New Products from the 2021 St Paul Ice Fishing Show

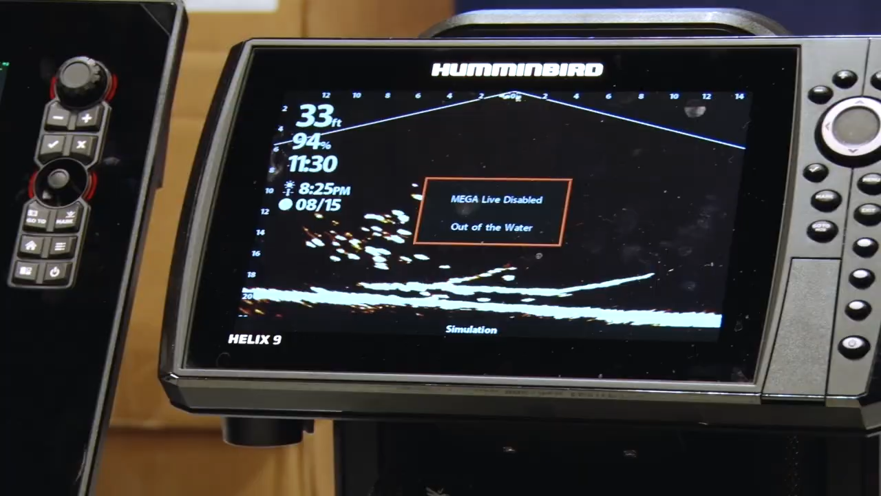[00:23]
On screen: depth 33 ft
Yeah well we just came out with this new MegaLive all-new shuttle.
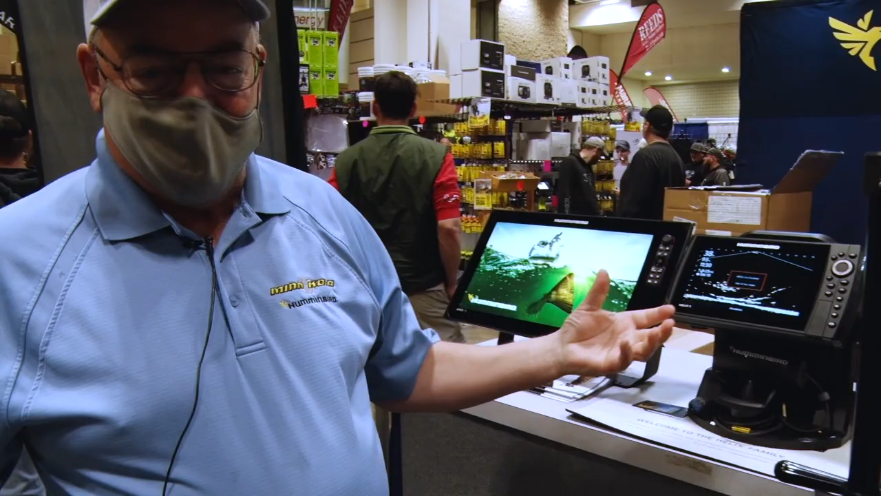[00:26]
We're selling it with an 8, 9 or 10 unit. We can run a pole.
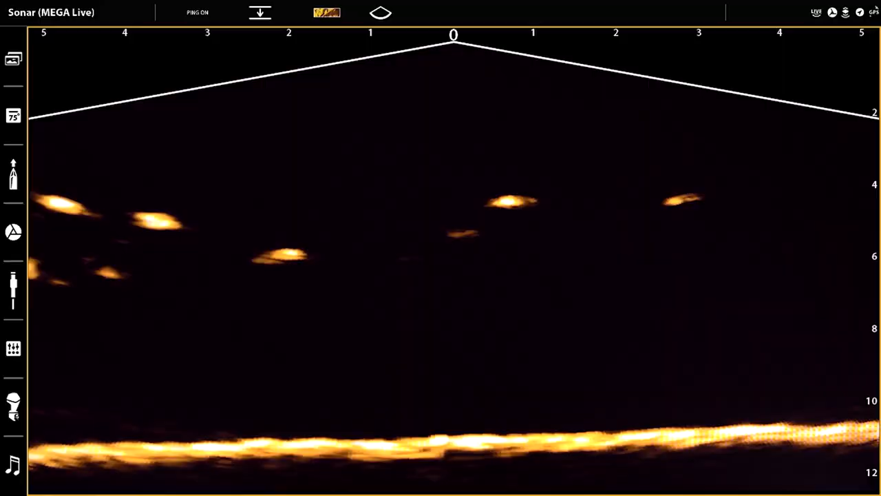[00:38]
We can now see either forward or below the boat in a down view and be able to see pictures of the actual fish swimming around underneath the boat. See your lure.
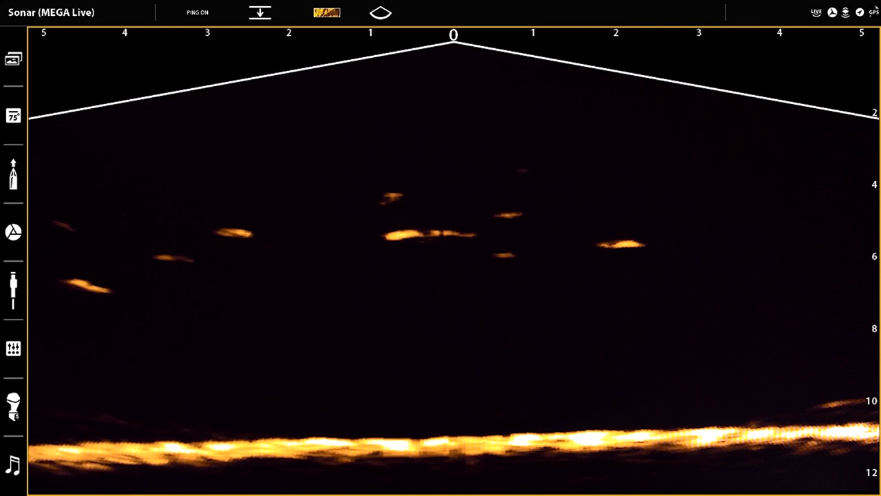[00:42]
See the fish react to your lure.
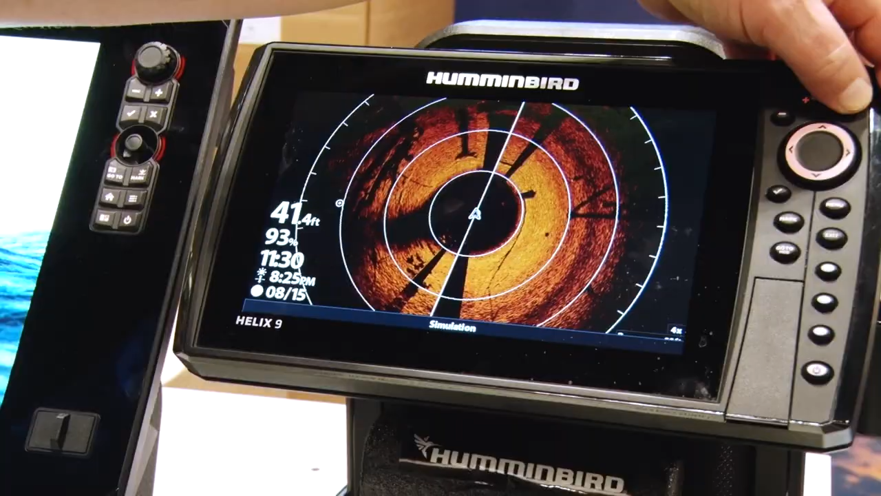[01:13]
On screen: depth 41.4 ft
Then if I have MegaLive I can have that running and actually see
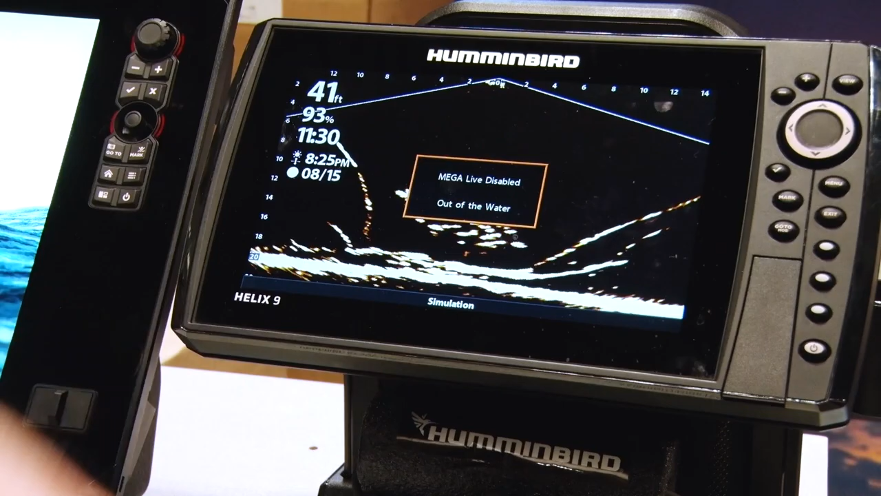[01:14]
On screen: depth 41 ft
the fish underneath me reacting to my lures and reacting to my presentation.